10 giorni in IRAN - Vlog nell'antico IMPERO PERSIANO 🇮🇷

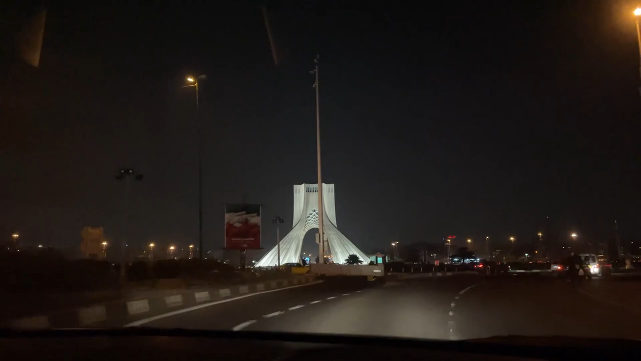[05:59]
Subito dopo siamo andati alla Zadi Tower, uno dei monumenti caratteristici di Teheran.